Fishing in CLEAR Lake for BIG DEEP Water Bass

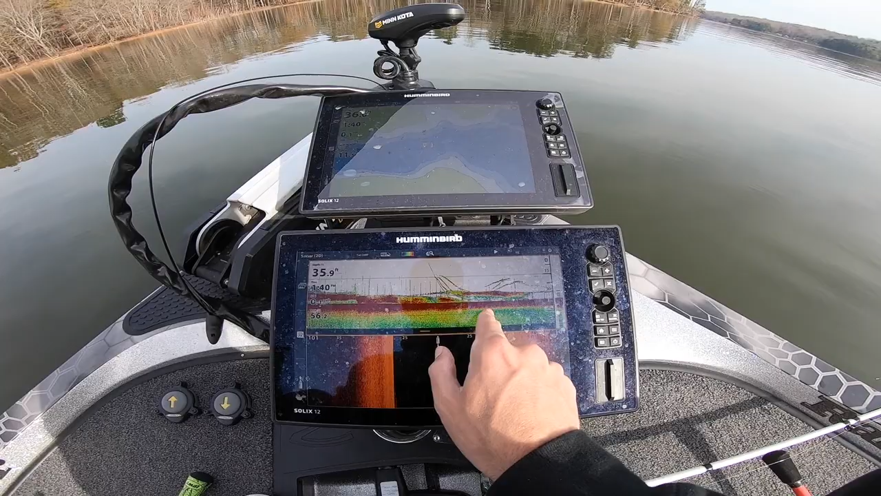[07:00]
That's my line going down right there with the spoon These are all bass one two three four five six. Those are all bass that followed me down. They just weren't interested We gotta fought we gotta fire him up.